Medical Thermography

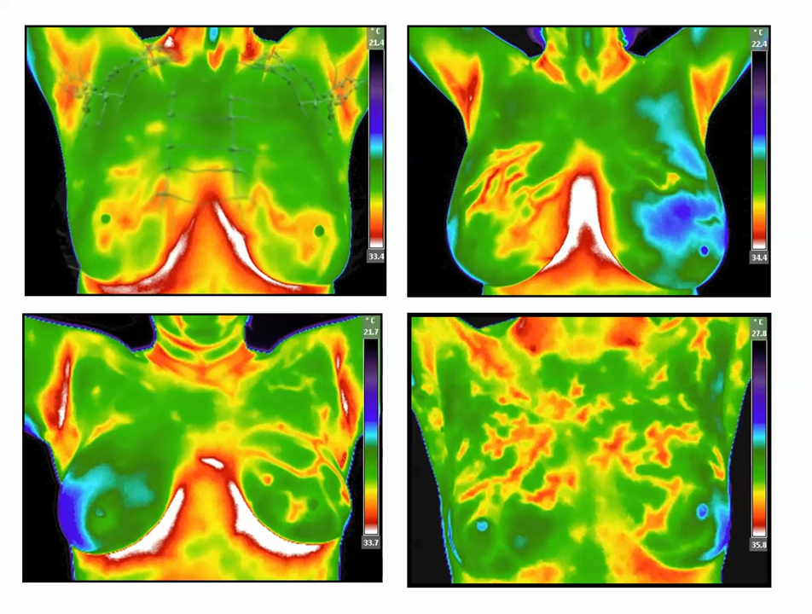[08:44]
However, a test focused on identifying subtle changes identified as risk factors can alert those who are willing to heed the warning to make changes to perhaps change the sequence of events that would lead to disease, not only breast disease but perhaps other more serious diseases. Thermography is not a cancer detection device. It is so much more. It is sensitive, not specific, where other devices may be specific but not sensitive. It will give you a moment to look at this slide. These are all commonly seen patterns.
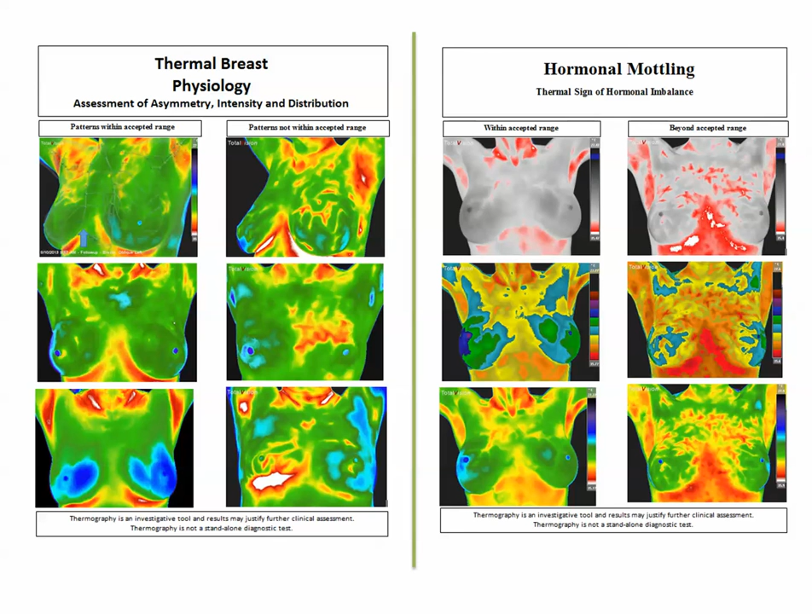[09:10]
Can thermography detect a recognizable abnormality that would encourage a healthcare provider to recommend further evaluation if necessary?